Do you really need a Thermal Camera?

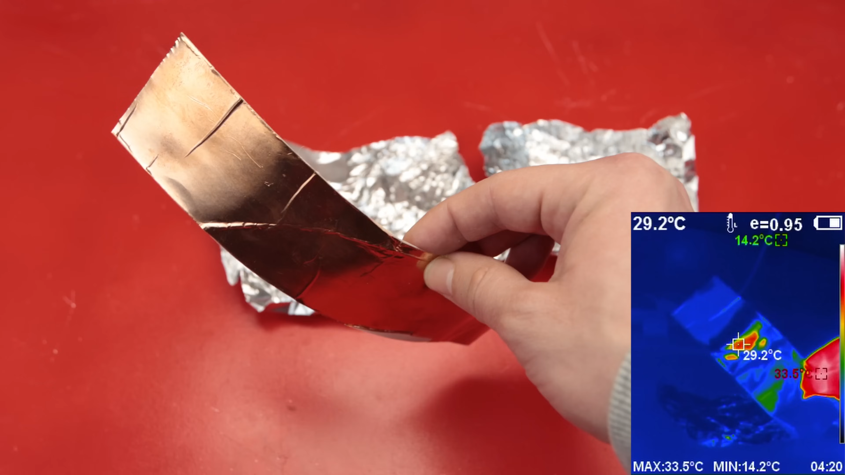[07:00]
On screen: spot 29.2°C, max 33.5°C, min 14.2°C
right now so i'll paint it with matte black paint as it is now since it's shiny it will also cause misleading readings here's a piece i painted black i just painted one of the copper tapes but you can also get the ones that already came with the black painted surface if you prefer you
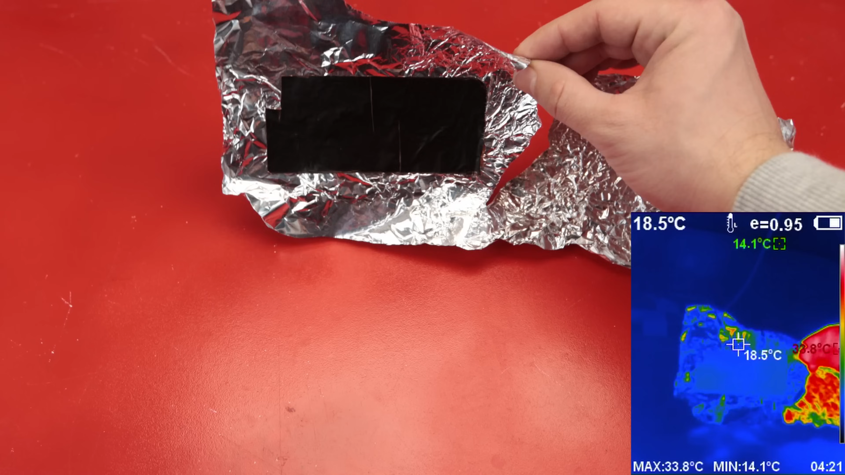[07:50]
On screen: spot 18.5°C, max 33.8°C, min 14.1°C
as you can see right after sticking the tape the temperature rating on it immediately got fixed you can still see wild readings on the right side like 30 even 40 degrees or so so using a tape definitely helps get better readings on shiny or reflective surfaces with a terminal camera now let's talk about why i recommend using a metal tape instead of electrical tape the main reason is that it transfers to heat much faster for example when i move my finger behind it you can see it on the thermal camera
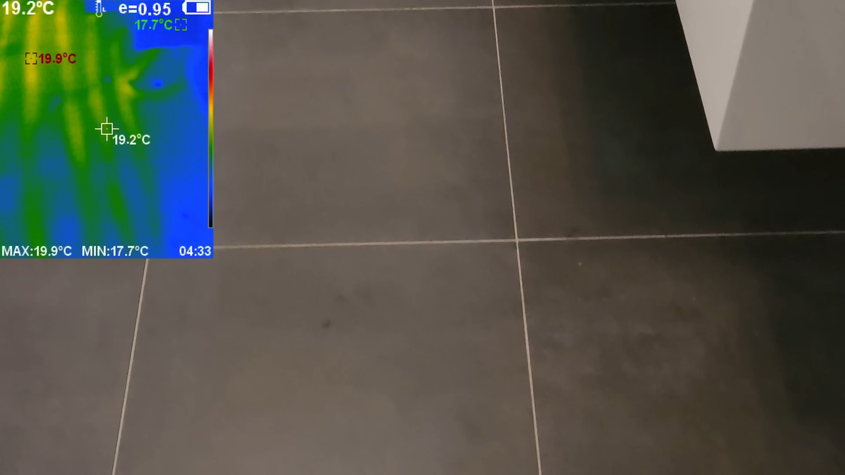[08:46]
On screen: spot 19.2°C, max 19.9°C, min 17.7°C
the emissivity settings i just check the thermal differences
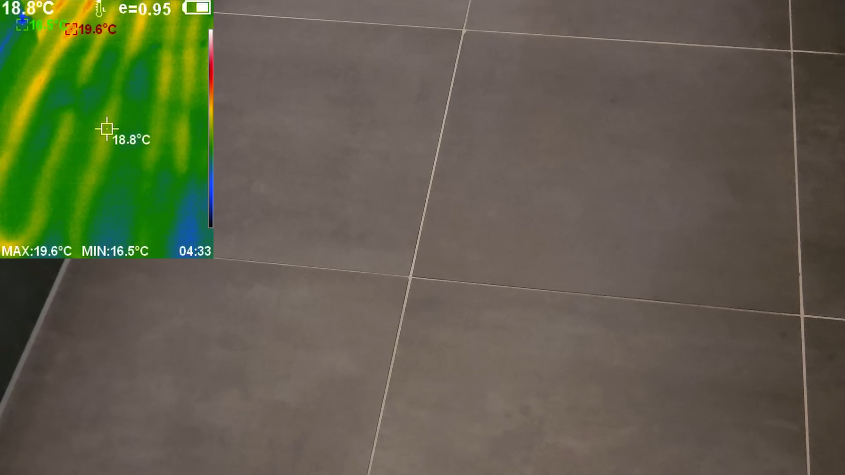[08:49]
On screen: spot 18.8°C, max 19.6°C, min 16.5°C
if you need more accurate measurements for a specific critical point you can always
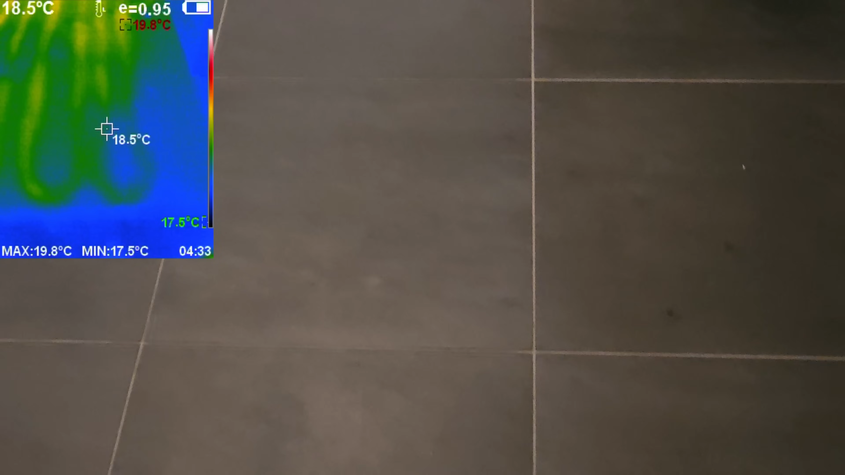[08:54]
On screen: spot 18.5°C, max 19.8°C, min 17.5°C
use traditional methods like thermistor or something
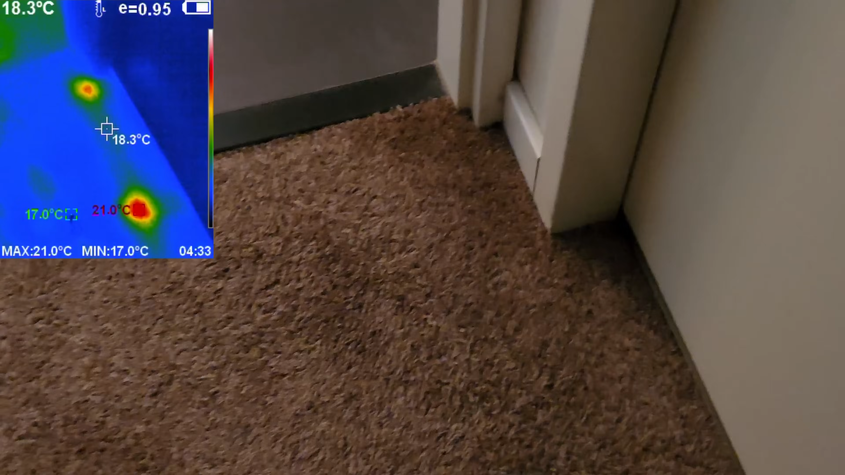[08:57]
On screen: spot 18.3°C, max 21.0°C, min 17.0°C
but with those traditional methods you can't easily get an overall sense of the thermal characteristic of an area for example i quickly learned
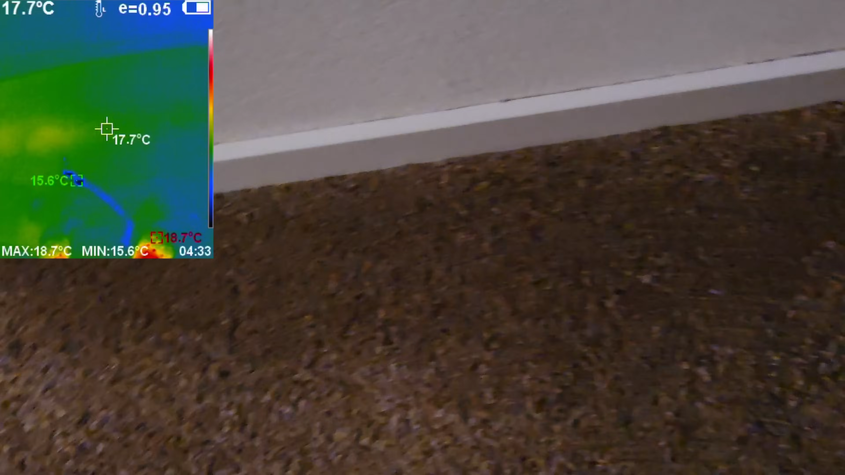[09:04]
On screen: spot 17.7°C, max 18.7°C, min 15.6°C
how the heating pipes are laid out under my bathroom and other rooms and i even found the junctions in seconds
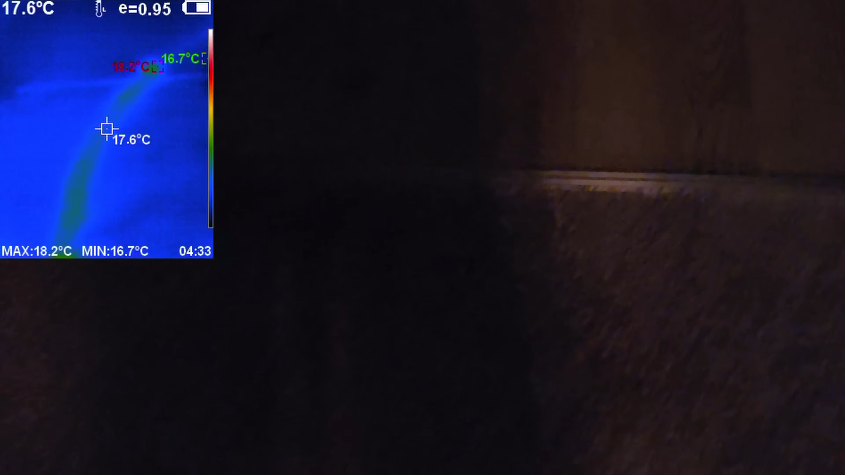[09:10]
On screen: spot 17.6°C, max 18.2°C, min 16.7°C
it's also super easy to detect leaks if a heating pipe starts leaking you can
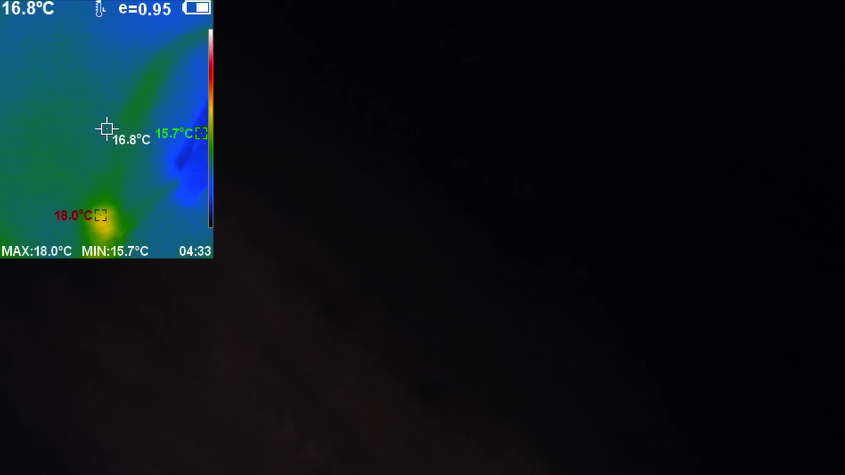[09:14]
On screen: spot 16.8°C, max 18.0°C, min 15.7°C
pimp out the exact spot instead of tearing up the entire floor
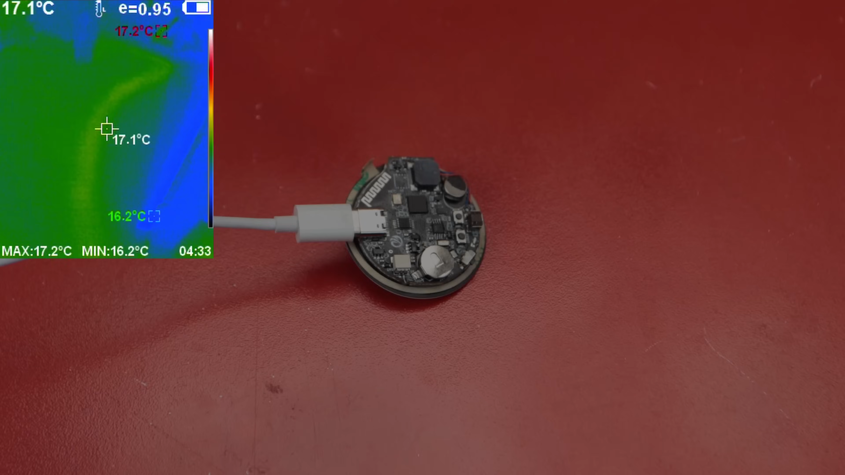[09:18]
On screen: spot 17.1°C, max 17.2°C, min 16.2°C
checking the thermal efficiency of the heating system or the insulation quality of my house wasn't the main reason i wanted the thermal camera for those purposes you can just borrow one from a friend or rent it since you'll probably only need it one sort of device the main reason i wanted one was for troubleshooting in my electronics hobby it makes finding issues so much easier what used to take me hours to figure out i can now identify in seconds for example here is a board i am currently working
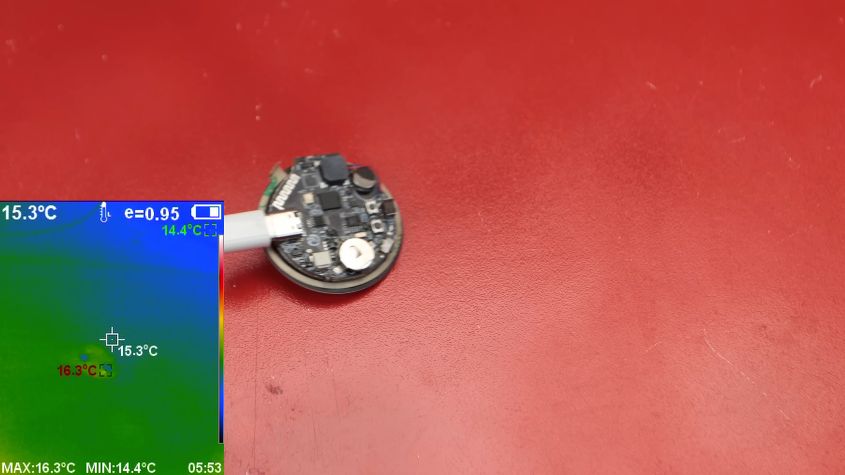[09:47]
On screen: spot 15.3°C, max 16.3°C, min 14.4°C
on for one of my future videos when i connected to usb it gets unusually hot which isn't normal i
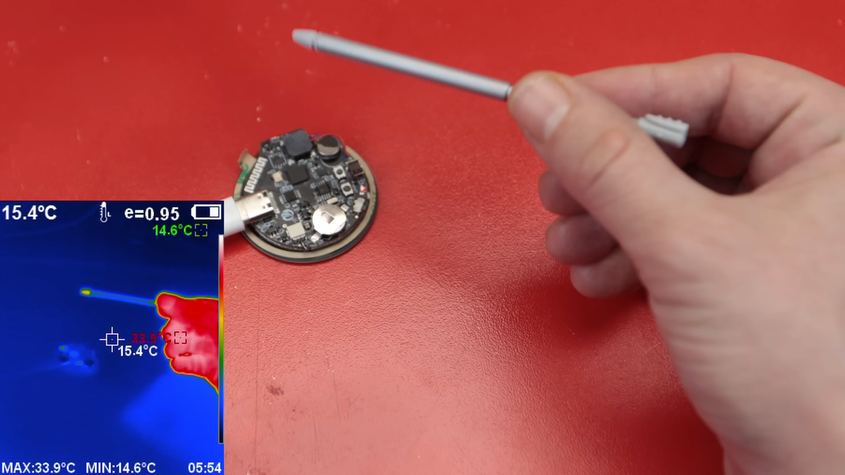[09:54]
On screen: spot 15.4°C, max 33.9°C, min 14.6°C
wanted to find root cause but it was tricky because the ground plane was distributing the heat across the pcb so i couldn't pinpoint it by touch let's